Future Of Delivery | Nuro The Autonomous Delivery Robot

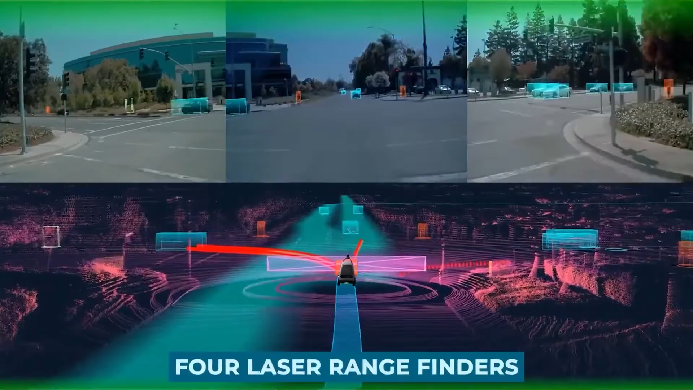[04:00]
R2D2 will also have four laser range finders and four cameras that together form a 360 degree view around the robot.
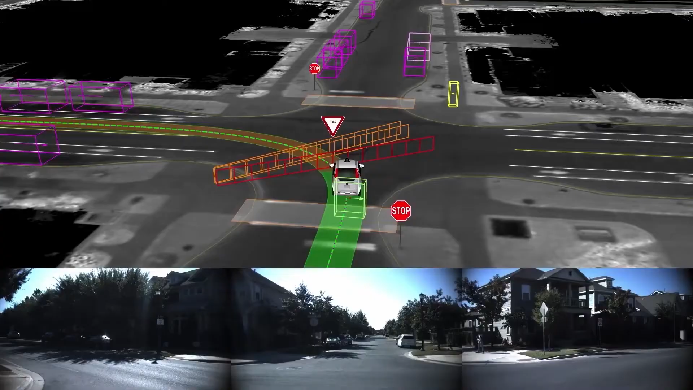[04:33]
and is equipped with 360-degree cameras, GPS, LiDAR, and radar sensors.
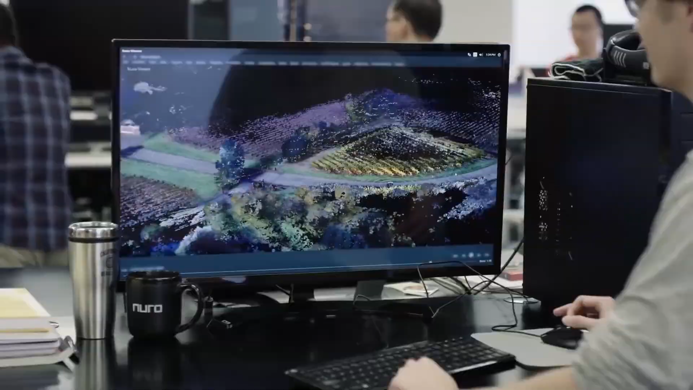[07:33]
That's because the sensors require a line of sight to work, so they can't detect things on the left side of the road.